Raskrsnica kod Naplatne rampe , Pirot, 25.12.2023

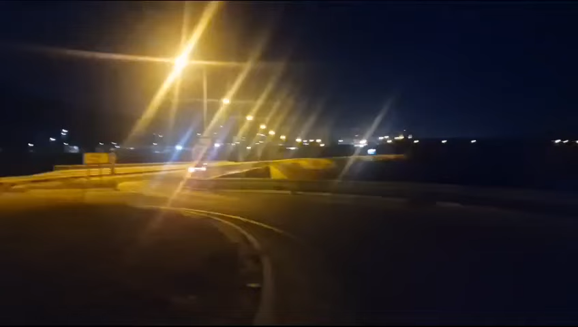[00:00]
Moj prijatelj Slobodan, koji radi u Nišu, zvao me te večeri negde
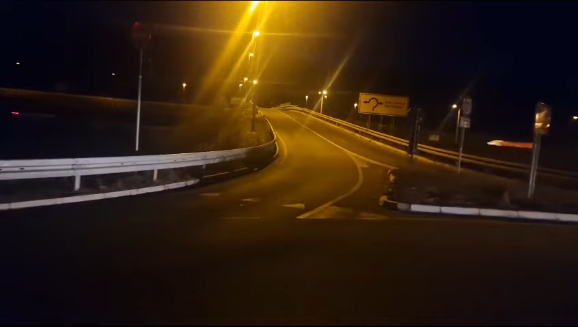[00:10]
oko 17:20 i rekao da je pošao za Niš i da nije mogao da nastavi jer se dogodilo nešto strašno. Posle 5 minuta Nikola i ja bili smo ovde. Ovde levo bila je hitna pomoć. Ovde su bila policijska kola.